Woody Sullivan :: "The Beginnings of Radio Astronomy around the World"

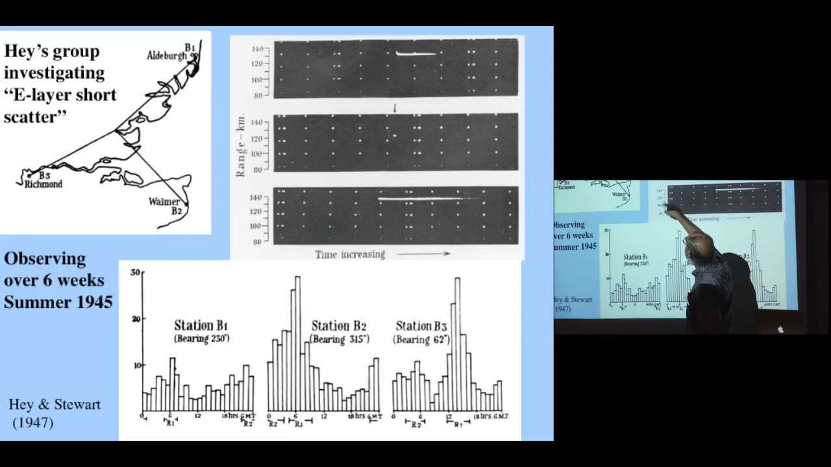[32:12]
And here's time going this way. And these bursts come for just a second or so. And here is the result of it that from these three stations that were looking like this,
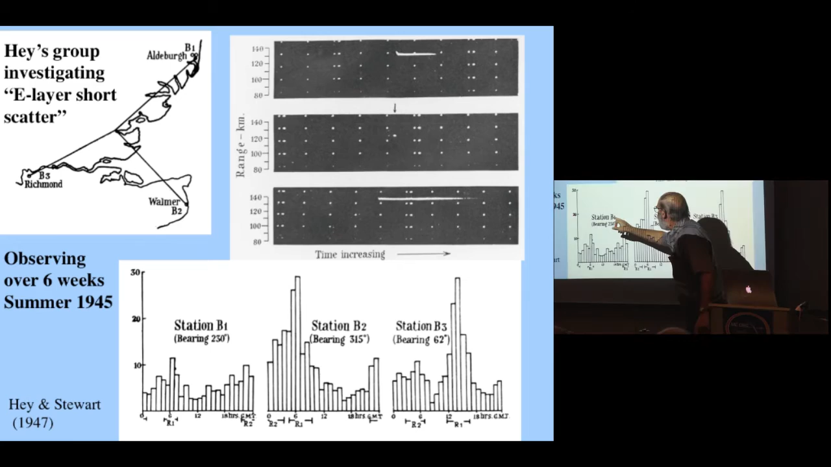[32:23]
you got peaks that were at different times for each station. And he made the assumption that it was the same group of meteors,